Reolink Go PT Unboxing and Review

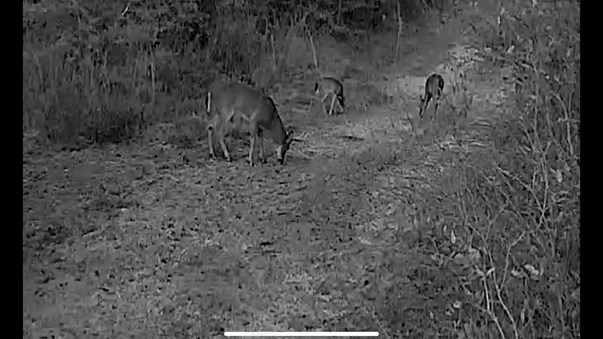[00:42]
And as you guys all know, turkey season is coming up.
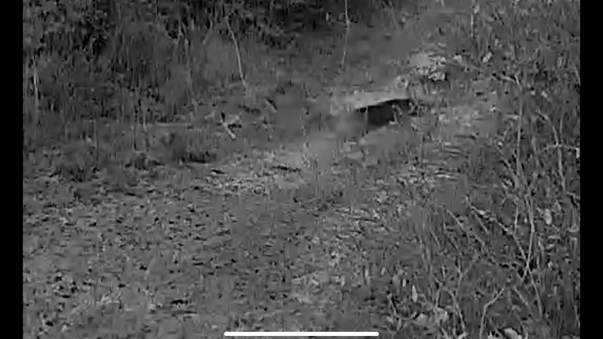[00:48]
So we will be leveraging this little guy to scout for some turkeys. But I wanted to dive into the specifics of the camera itself.
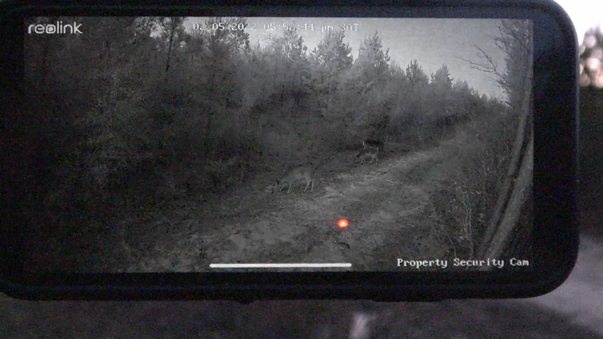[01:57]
and managed to pull it up on the Reolink camera and confirm that it was a big doe.